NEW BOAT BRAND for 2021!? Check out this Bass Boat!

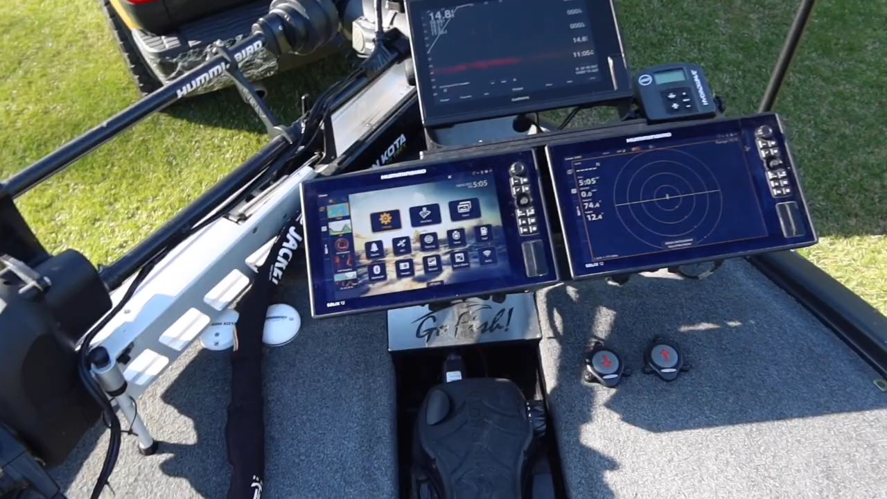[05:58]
can't afford it that's over doing it back in the day they just had flashers i know i know i know
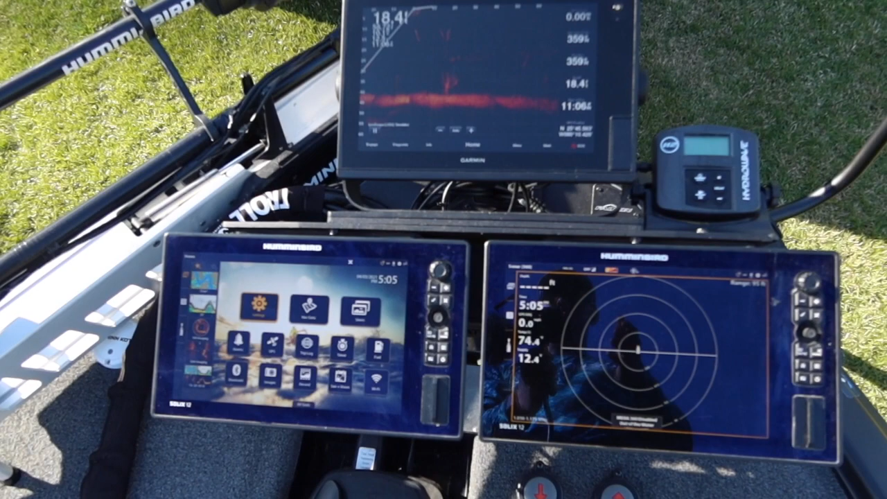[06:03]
but last year i had this setup with a 360 and my 2d lake
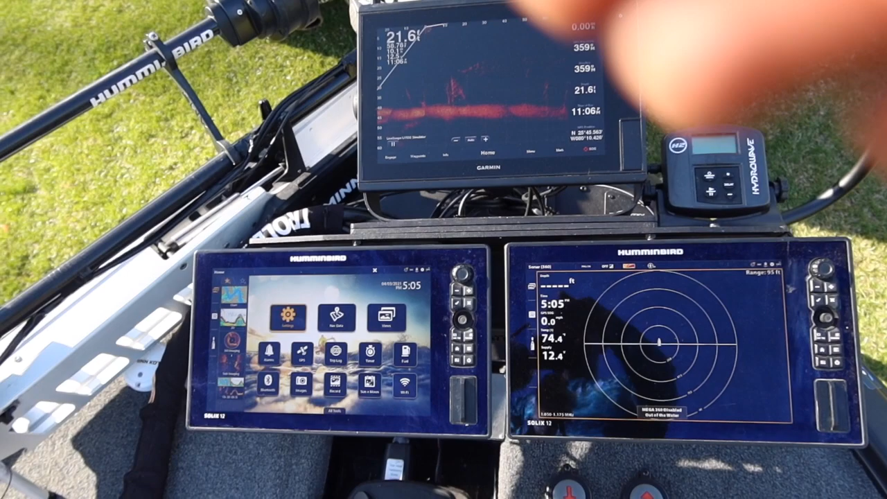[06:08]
master and i got whipped certain lakes you must have
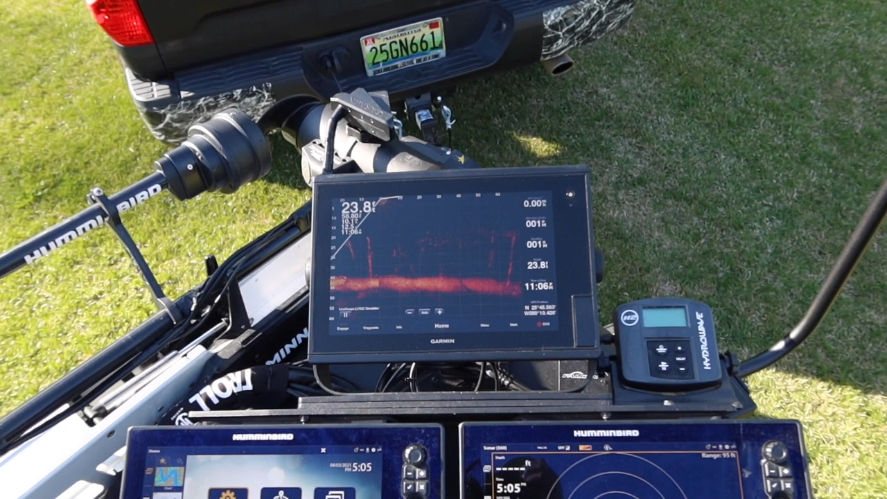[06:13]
this dude right here some
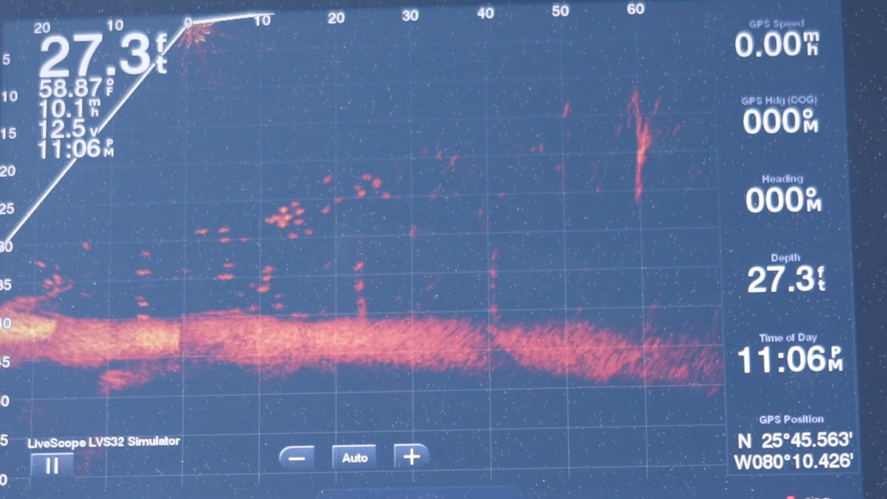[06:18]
On screen: depth 27.3 ft
simulation mode by the way i'm not getting that in my front yard
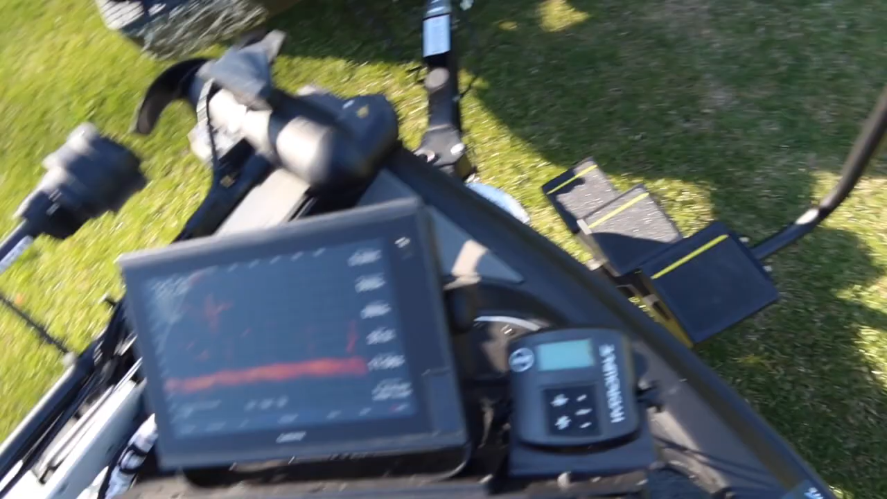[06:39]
on and off the boat and that deal is legit legit and to mount my units up front i've got